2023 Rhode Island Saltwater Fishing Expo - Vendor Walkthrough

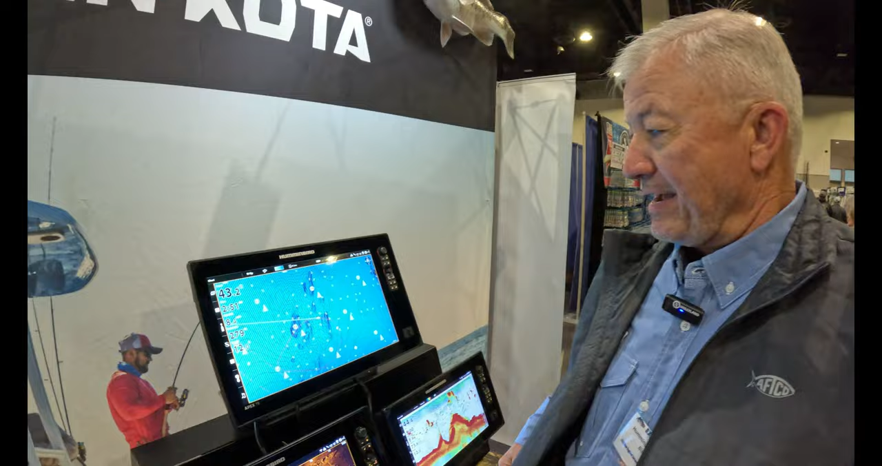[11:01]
hummingbird yeah so for those that are using the hummingbird unit we have the opportunity to put a coastmaster uh chart in and the coastmaster chart allows you to do shaded relief uh it does a